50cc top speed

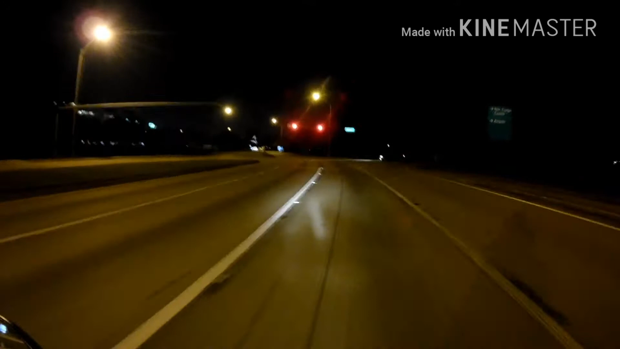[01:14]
Let's go ahead and check. See what the GPS says.
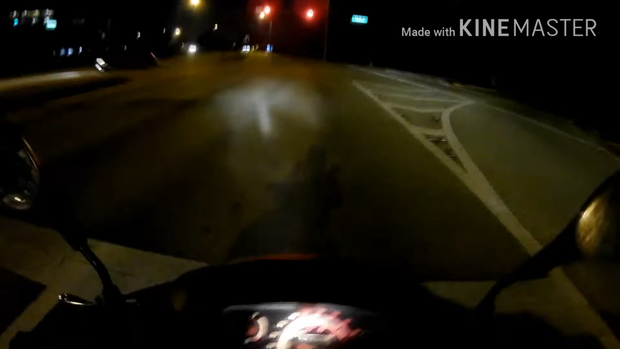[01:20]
And the GPS says 36 miles an hour.
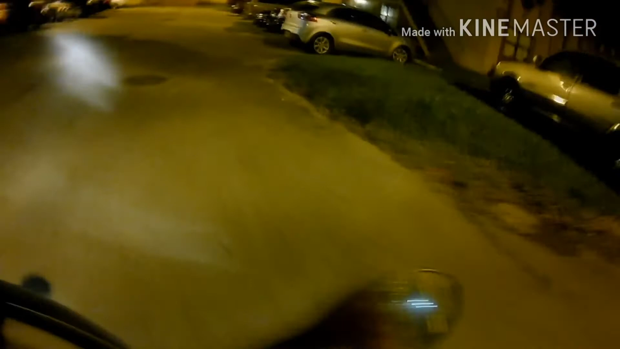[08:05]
On my way So we're almost here A little bit off-road grass riding